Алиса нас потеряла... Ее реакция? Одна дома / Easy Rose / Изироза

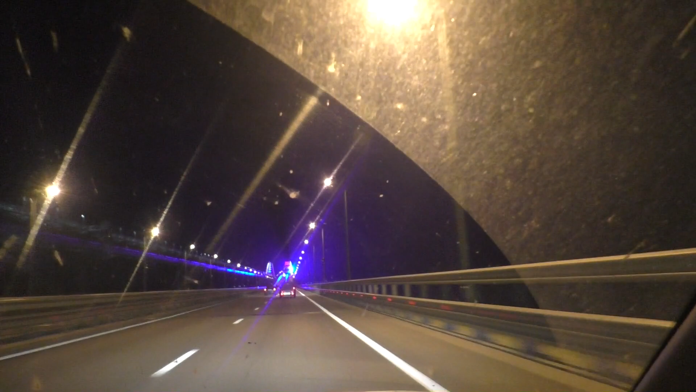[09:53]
И самое интересное, что настолько яркий синий цвет, что он отражается даже на мосту, который для поездов. Очень ярко. Сейчас будем под этим всем проезжать. Ой, какое оно все яркое. Так сильно слепит. Говорят, что даже из космоса теперь эти арки видно.
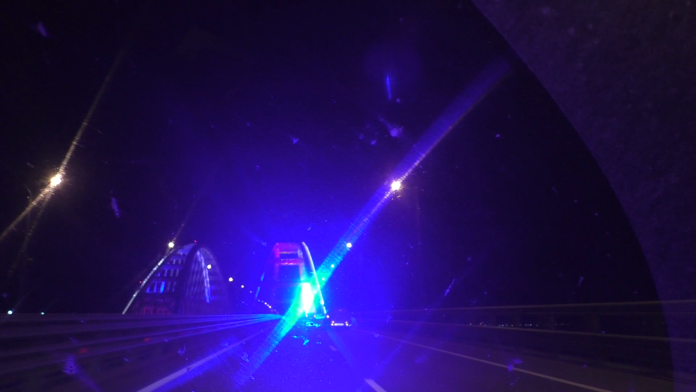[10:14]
Получается, синяя в эту сторону светится.